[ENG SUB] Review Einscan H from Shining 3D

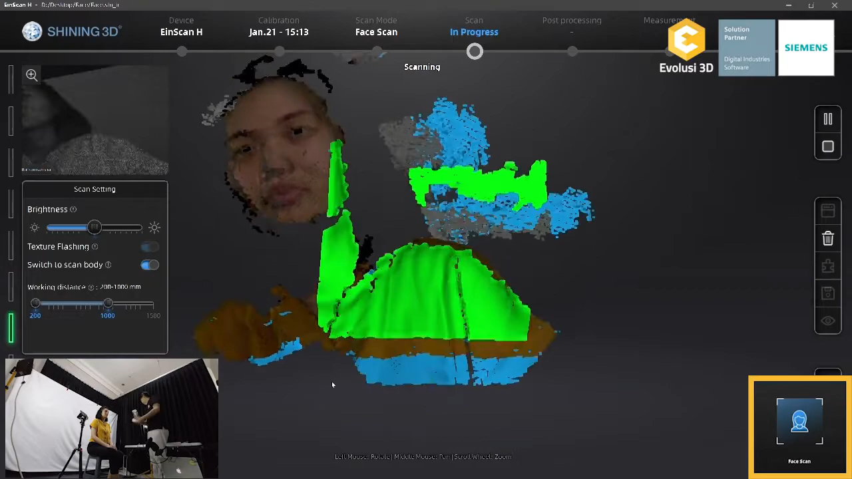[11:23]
Jadi fungsi dari face scan-nya ini Dia menggunakan infrared Dan cahaya yang kalian lihat di sini Hanya sebatas cahaya Supaya warna yang ditangkap lebih bagus
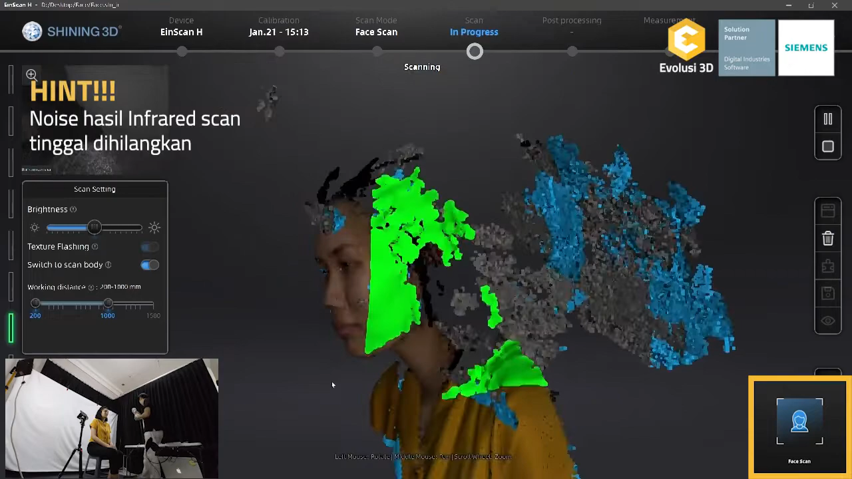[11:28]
Dibandingkan kalau tidak ada cahaya Tapi kalau pencahayaan di ruangan Anda sudah cukup terang Tidak butuh cahaya ini pun tidak apa-apa
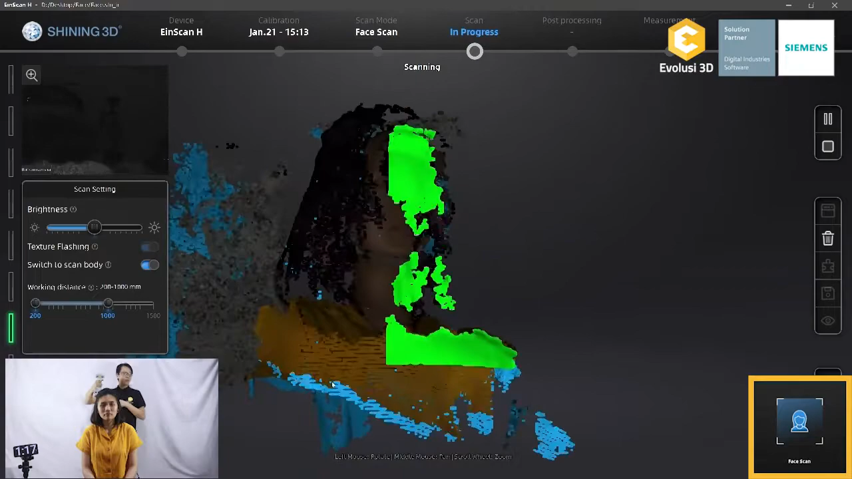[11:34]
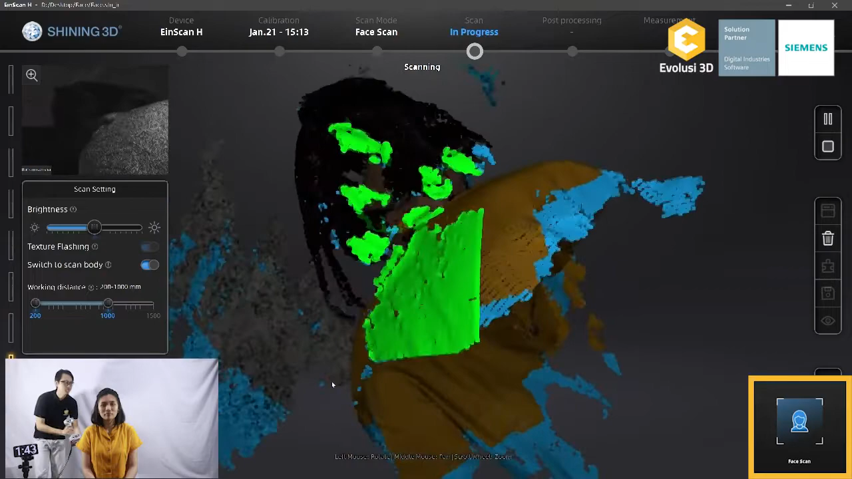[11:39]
Dan kalau kita lihat Rambutnya sudah mulai tertangkap Walaupun ada noise Tapi noise yang nanti bisa kita hilangkan
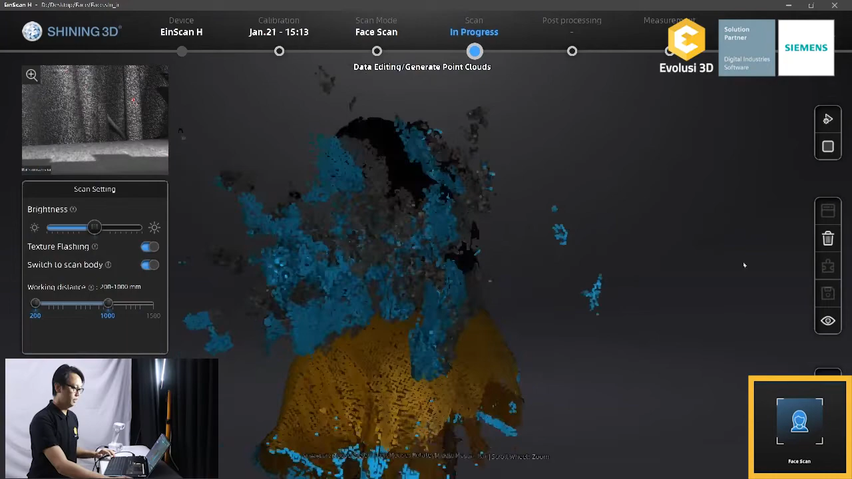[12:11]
Oke pertama Dihilangkan noise-noisenya yang terjadi dari infrared
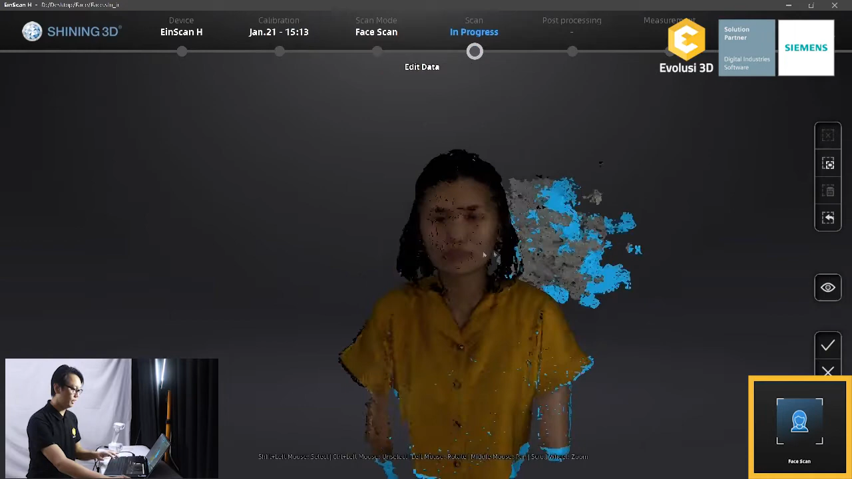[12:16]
Terus setengah badannya kita hilangkan Karena sudah diambil di
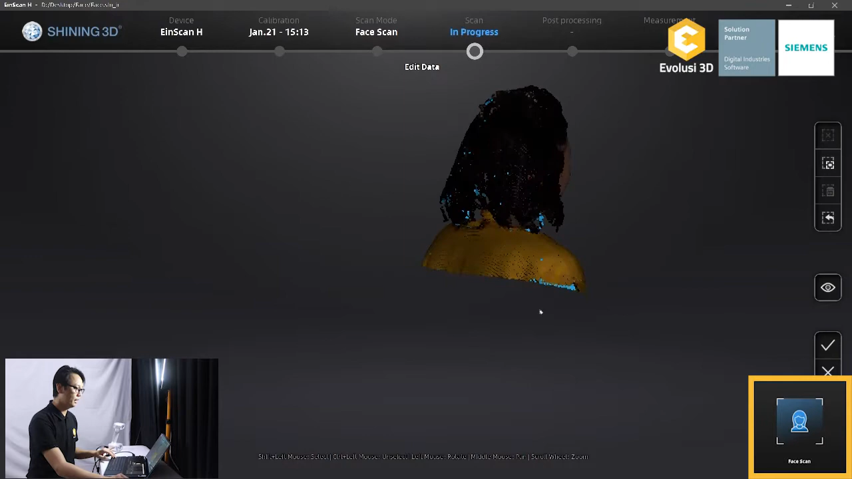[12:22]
bagian sebelumnya Lalu kita jadikan point cloud data Kita sudah generate point cloudnya Rambutnya kali ini bisa didapat Tidak
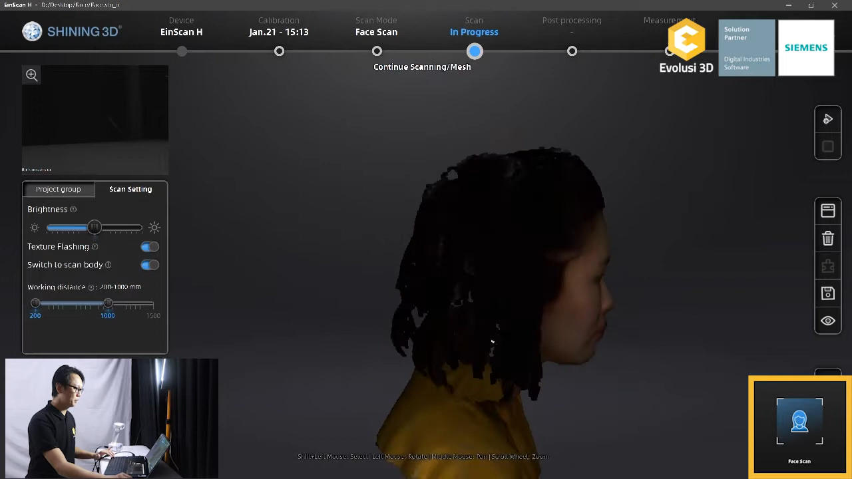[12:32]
seperti yang sebelumnya Kita buat mesh model Tentu hasil rambutnya Hmm Kita lihat setelah kita mesing datanya Not bad untuk rambutnya Bisa menjadi acuan untuk memodifikasi berikutnya Kalau tidak pakai warna Yep
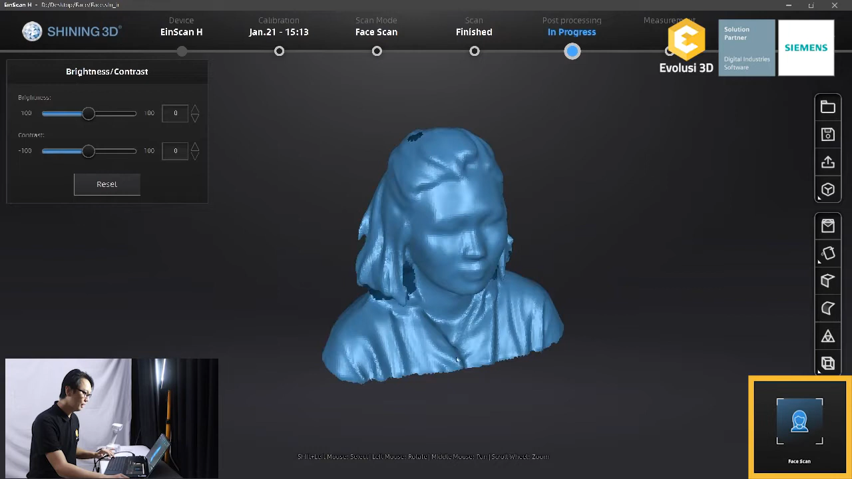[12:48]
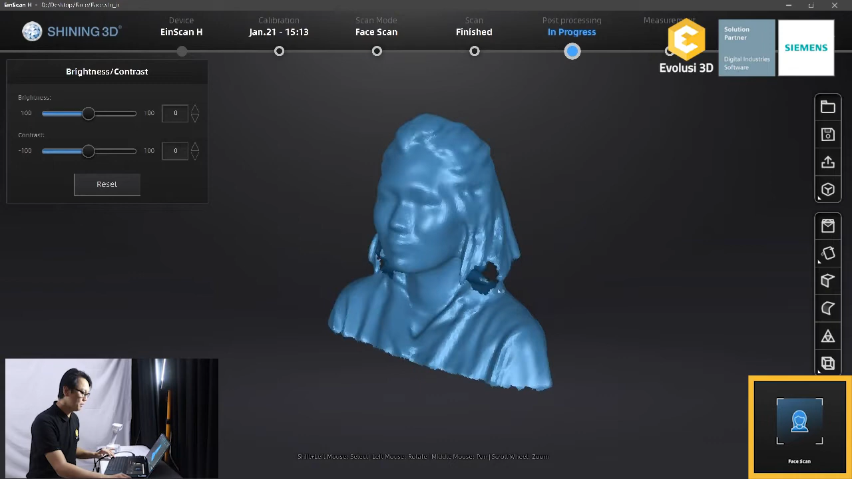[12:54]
Better than nothing Ketangkap Memang kita lihat dari segi wajahnya Tidak sedetail untuk yang LED Tapi dari sisi rambutnya